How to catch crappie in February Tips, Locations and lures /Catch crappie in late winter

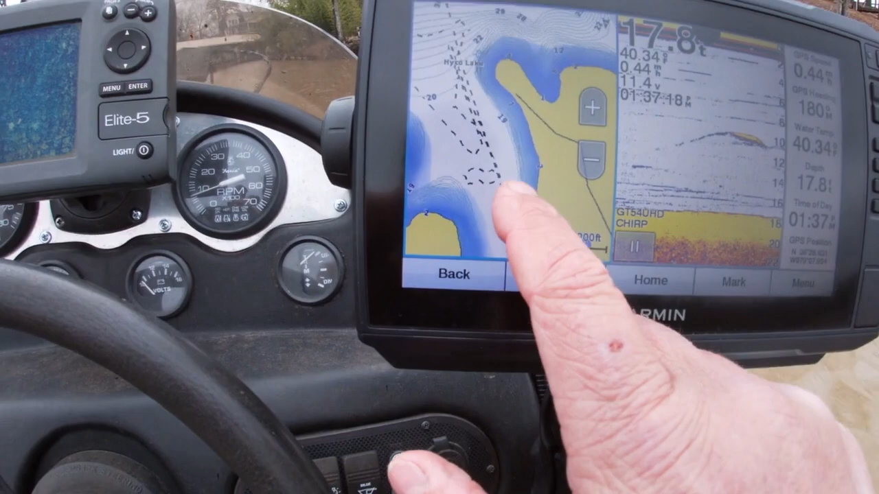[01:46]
On screen: depth 17.8 ft, water 40.34°F
And so we came back into a cove right along here. You can see my track line.
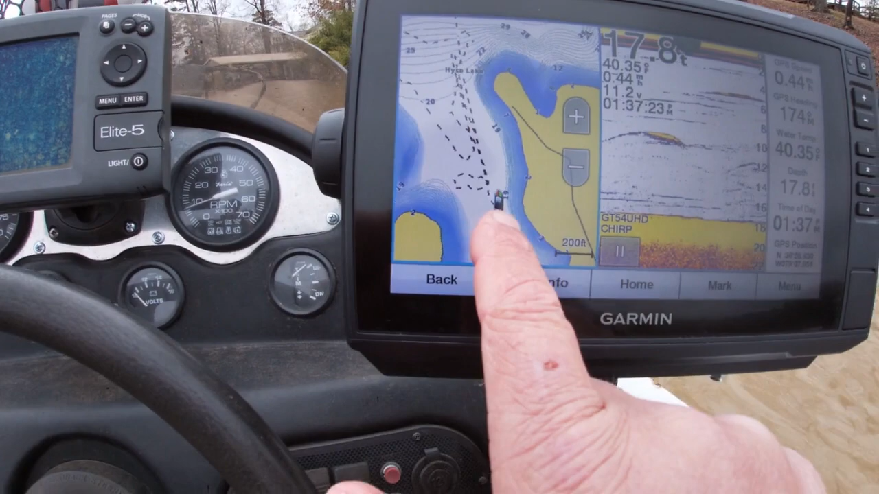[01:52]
On screen: depth 17.8 ft
We came into a cove and I just been looking for fish as I come into the cove. And you can see there's some fish here.
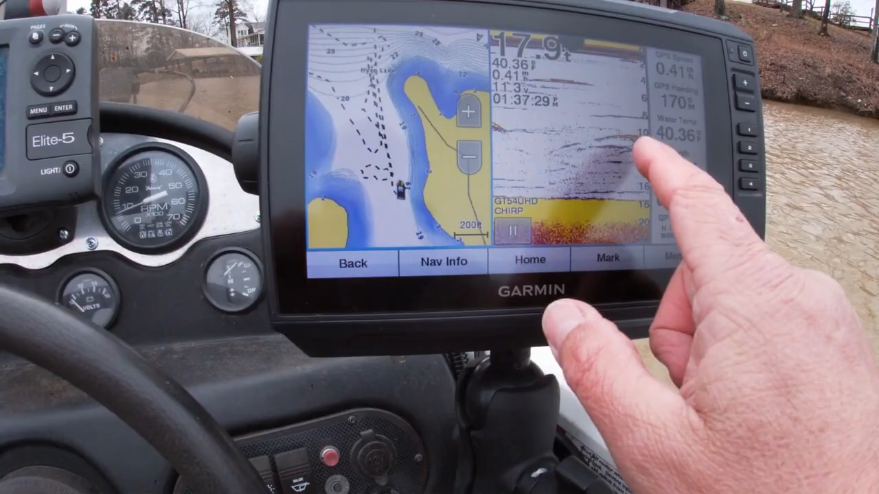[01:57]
On screen: water 40.36°F
We're floating. Actually, you can see we're just moving back over these fish.
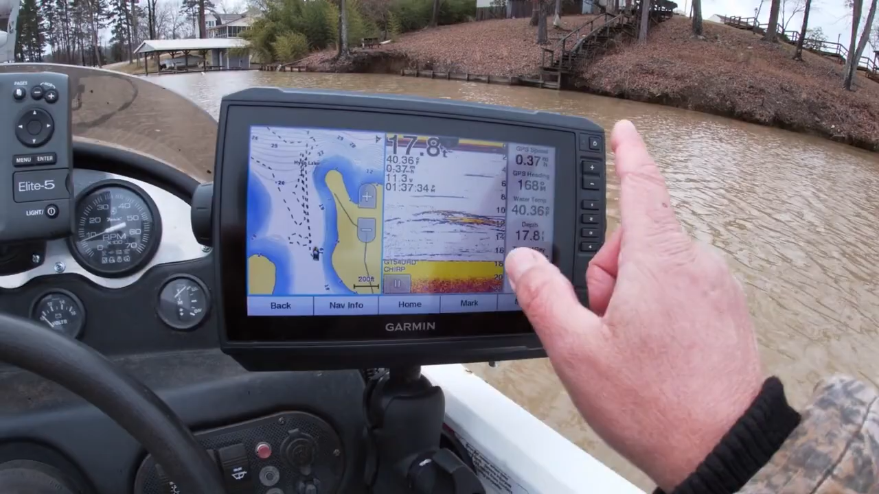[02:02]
On screen: depth 17.8 ft
This is a deeper side of the cove. I chose the deeper side of the cove because that's where the fish are gonna transition.
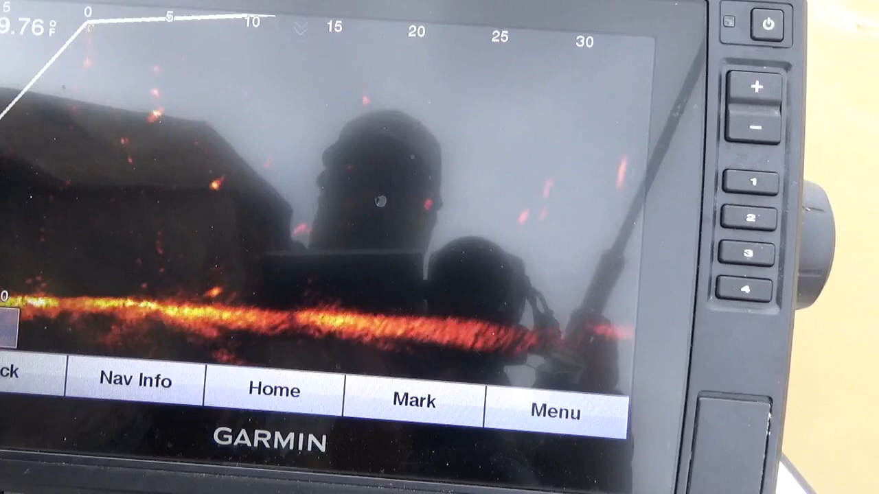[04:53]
All right. See if we can entice one. Oh, got that one. What a good crappie.
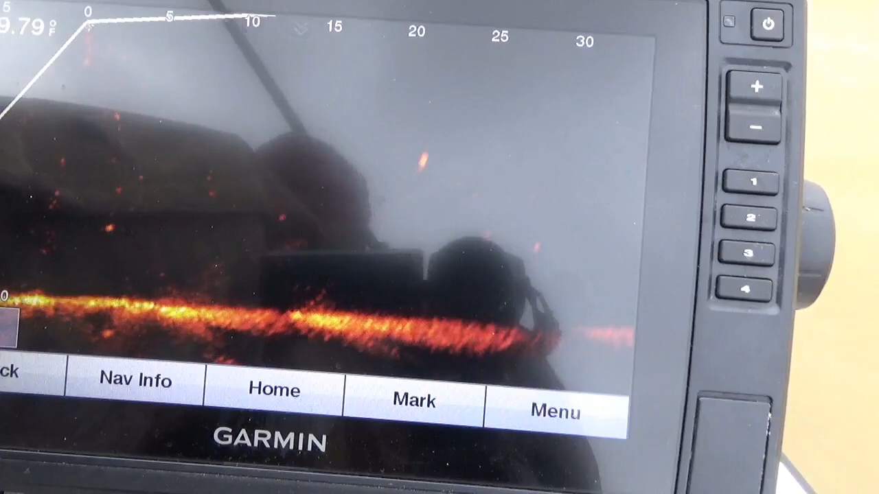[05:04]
Two fish there. And that fish bit very, very easy. And he's just a little booger.
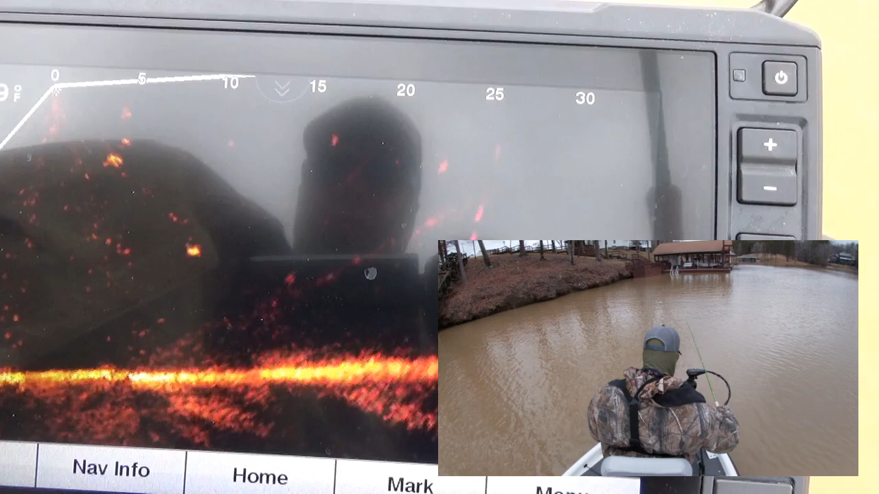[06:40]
There he is. Got him. Like that right there. Good crappie too. Good crappie.
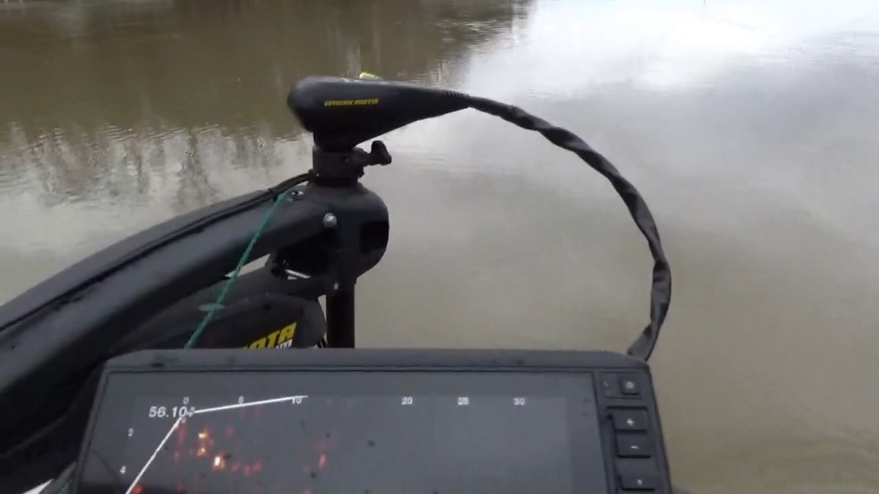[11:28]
Now look, I'm gonna show y'all. I found a, see that brush pile right there? Right out in front of us. You see it's in 6 or 8 feet of water. And there are crappie on that brush pile. See, that goes my lure. I'm down there pretty close. See if we can catch another one off of it. We'll bump over.